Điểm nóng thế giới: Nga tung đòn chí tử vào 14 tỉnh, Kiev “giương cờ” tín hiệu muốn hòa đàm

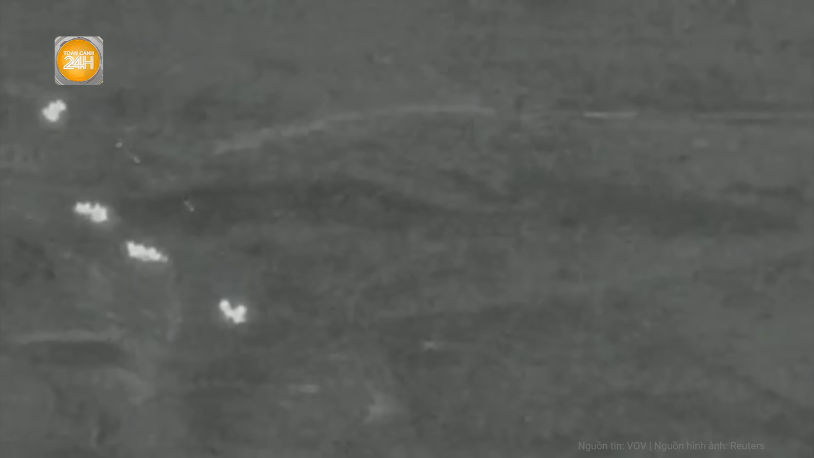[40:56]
nhưng vụ nổ có sức tàn phá lớn sẽ khắc phục sự thiếu chính xác này Theo
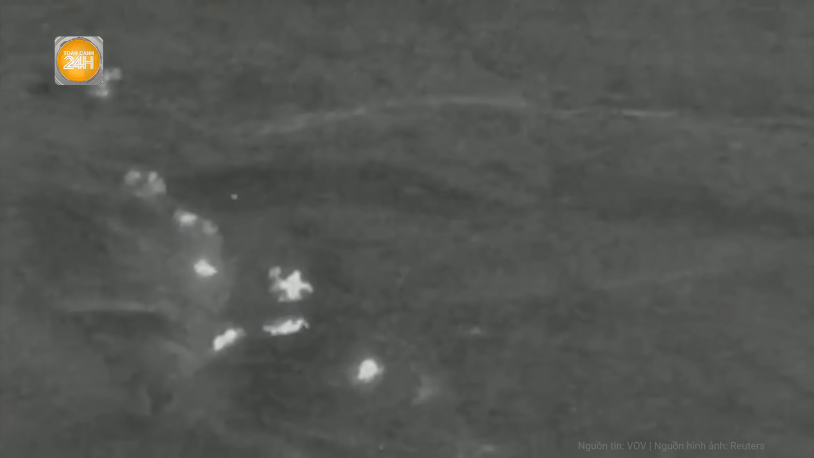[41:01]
kênh này các mảnh vỡ từ vụ nổ có thể bay xa hơn 1.200 mét Vào tháng 3 Bộ Quốc phòng Nga tuyên bố tăng cường sản xuất bom FAB-3000 và một số loại bom khác như FAB-500 và FAB-1500